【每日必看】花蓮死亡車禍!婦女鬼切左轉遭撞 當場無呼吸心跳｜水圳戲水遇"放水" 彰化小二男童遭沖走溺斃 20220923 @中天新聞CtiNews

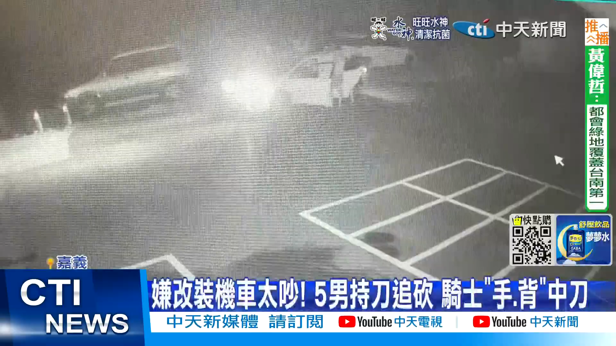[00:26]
最近画面拍下一辆白色轿车停在路边接着五名男子下车往前走看起来很不高兴没想到疑似只是因为不满其他机车歧视引擎声太大声竟然就要迟到追砍